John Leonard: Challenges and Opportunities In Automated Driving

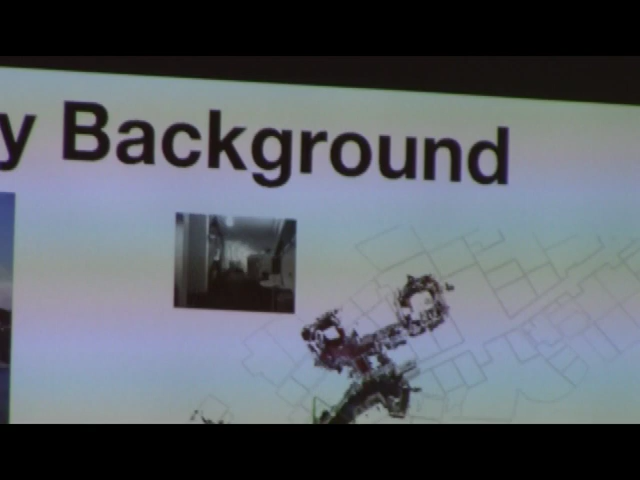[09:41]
And so you can see, as the robot goes down the corridor and turns back around, it's as if there were two different corridors that are misaligned. But by recognizing some landmarks and doing what we call loop closing, the robot can correct the map.
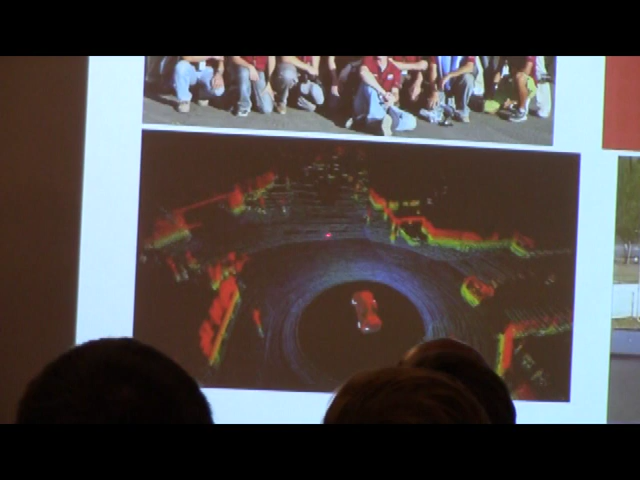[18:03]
And, and, uh, it's, uh, this is driving down Mass Ave. It gives you a million data points a second. And you can see people and trees and buildings and the road surface. And it, and it really is sort of a remarkable sensor.